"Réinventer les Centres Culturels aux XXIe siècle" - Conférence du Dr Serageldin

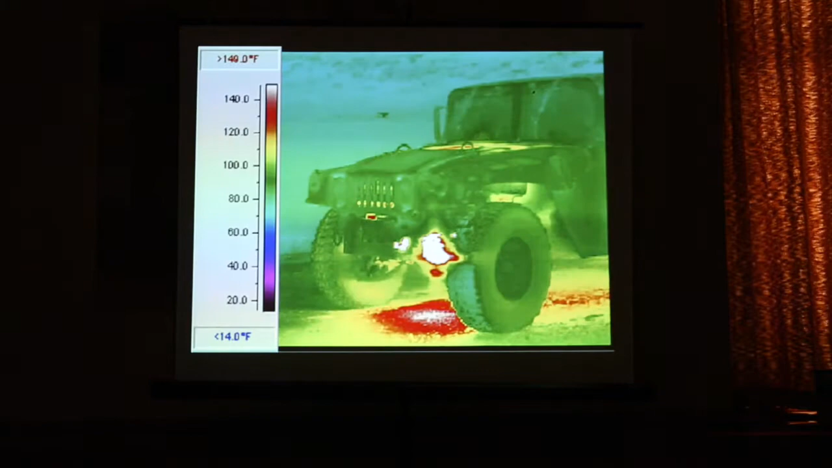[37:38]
dépasser le champ de la lumière visible, par exemple par la chaleur, faire des analyses de tomographie, etc.